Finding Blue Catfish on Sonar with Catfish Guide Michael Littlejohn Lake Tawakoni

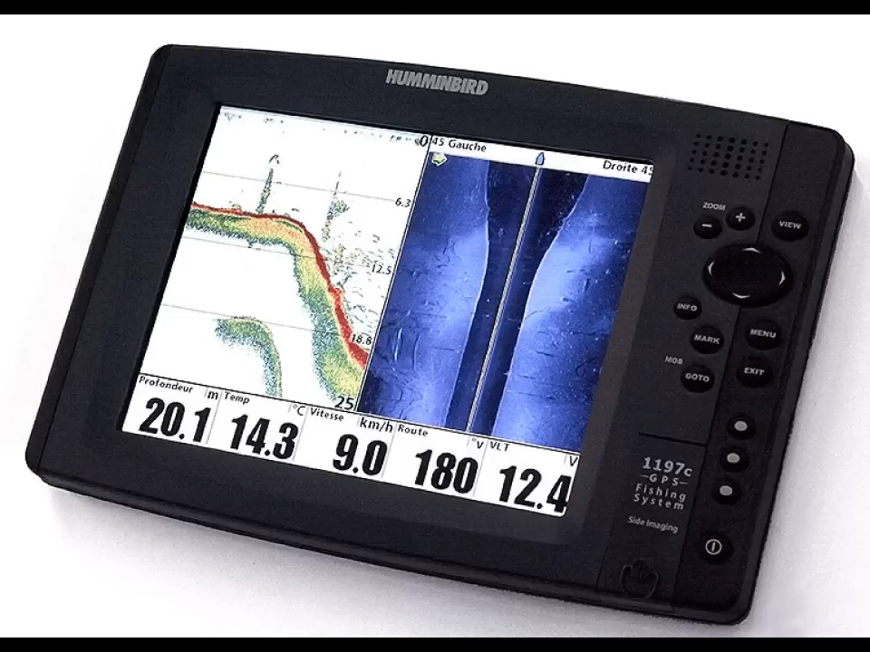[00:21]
On screen: depth 20.1 m, water 14.3°C, speed 9.0 km/h
like on on sonar so what i've done here is i've put together some of the clips off the 1197 hummingbird and what
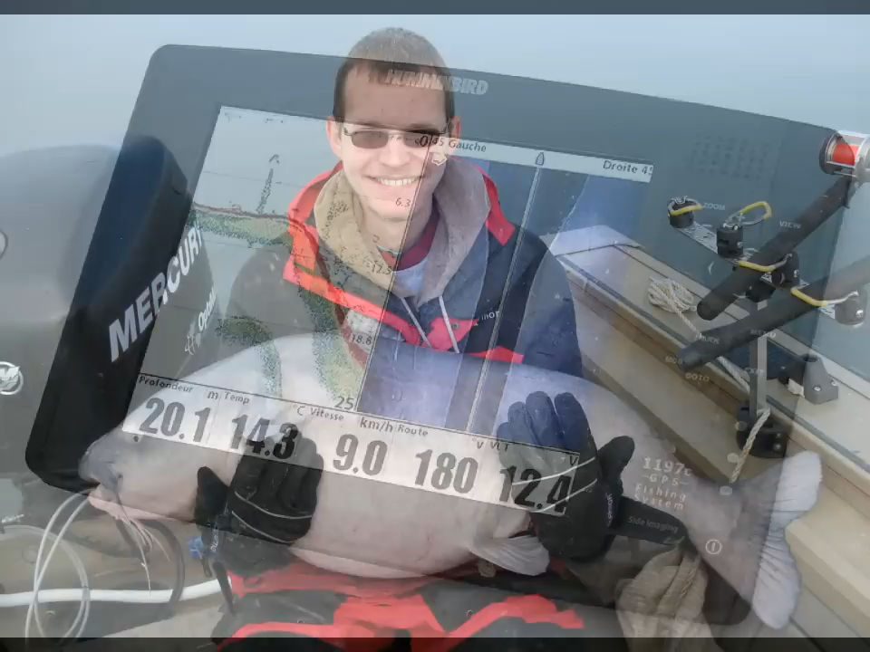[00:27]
On screen: depth 20.1 m, speed 9.0 km/h
we're going to do here is we're going to spend the next several minutes just looking at these pictures and talk about
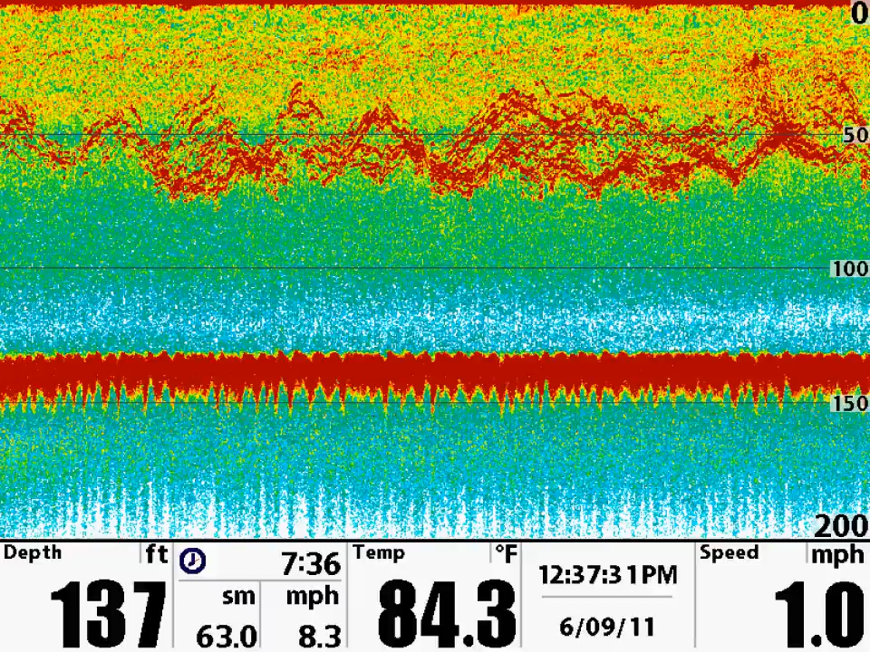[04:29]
On screen: depth 137 ft, water 84.3°F, speed 1.0 mph
in in 20 to to 50 to 60 to 70 foot of water you're not going to want to uh to oversensitize your screen uh and here's a little clip of uh some of these red snapper uh that uh that were in this uh this herd right here i thought i had my drone
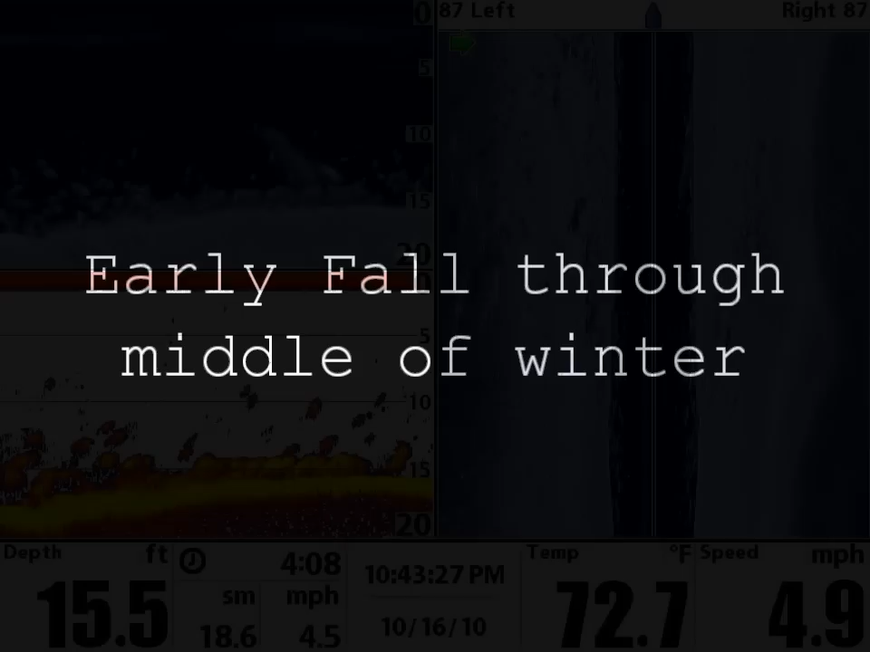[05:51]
On screen: depth 15.5 ft, water 72.7°F
cloudy on the bottom and here is a really good picture uh this was taken on cedar creek lake um and these are sand bass and there are a whole bunch of them we sat and caught 75 of these sand bass in probably probably an hour and uh when you're getting into schools of sand bass this is what they look like notice the clouds on the bottom no distinct arches whatsoever uh those clouds probably have seven or eight fish in them uh a lot of times when you get crappie um
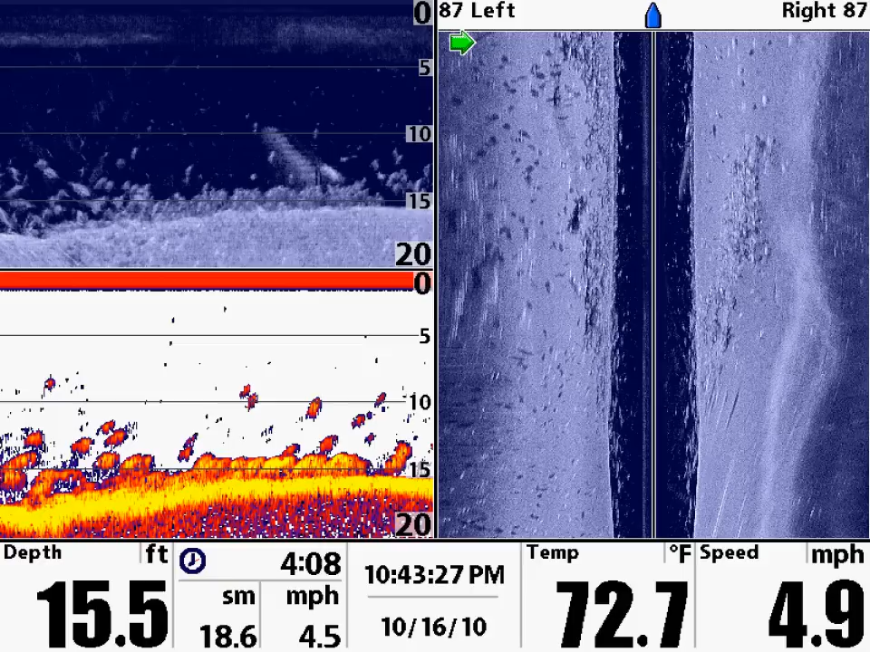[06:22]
On screen: depth 15.5 ft, water 72.7°F, speed 4.9 mph
crappie come up on 2d sonar more like clouds it's hard to tell crappie because they're in they're in brush but uh but this is
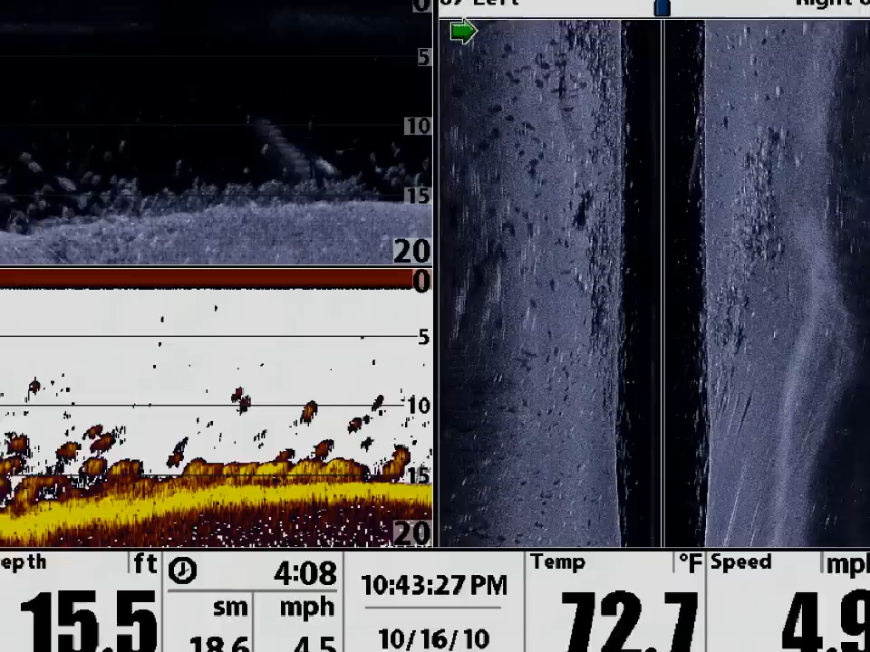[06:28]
On screen: depth 15.5 ft, water 72.7°F
what uh this is what sand bass look like right here um and now this is a great example right here uh of what a mature catfish uh looks like and the reason why i know this is a catfish is because we set and we caught several of these right here uh these catfish right here uh are medium medium size probably uh 20 to 35 40 pounds and i noticed the arch uh now in the hummingbird uh my settings um red is my my
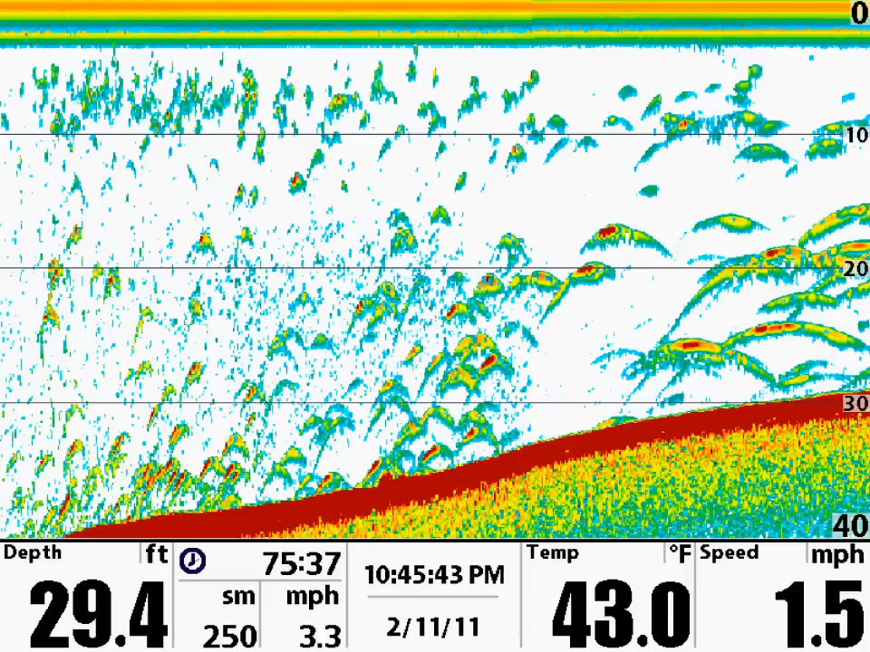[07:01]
On screen: depth 29.4 ft, water 43.0°F, speed 1.5 mph
uh deepest echo or my hardest echo uh lawrence i believe the yellow is uh is going to be your your your hardest return and uh on a lawrence a catfish uh if you've got it set to uh the original color palette the catfish is the larger
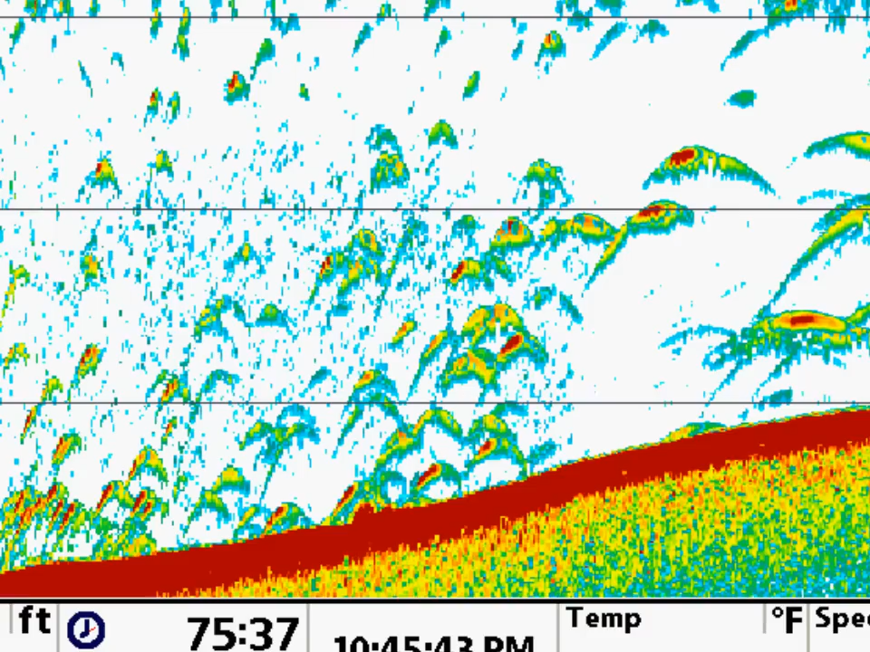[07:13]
catfish because of that bone in his head um and uh and his density is going to come back with an extremely hard return that's why it's it's it's so yellow in its arch or on the hummingbird with its original color palette it's uh it's a red uh notice uh notice the catfish in this picture uh you can even tell which way he's uh which way he's sitting uh notice the red towards the front uh and the red goes away towards the back that's towards his tail
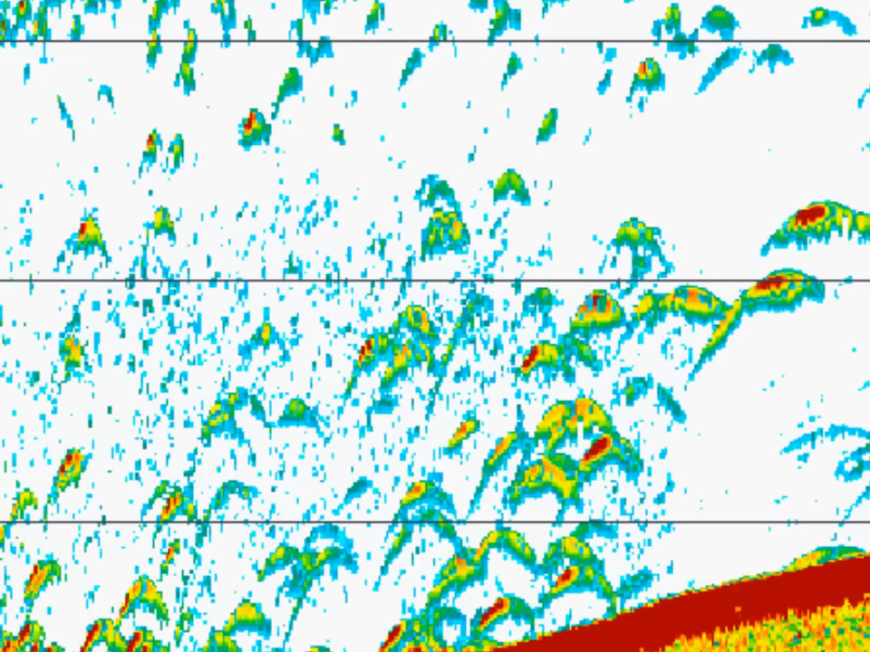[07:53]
um a lot of this is trial and error um you know gar tend to look like a catfish uh on sonar and but most of the time uh you can tell uh and the best way to do it is to to get your bait down there and to fish form so this is a great example of what catfish and sand bass look like on the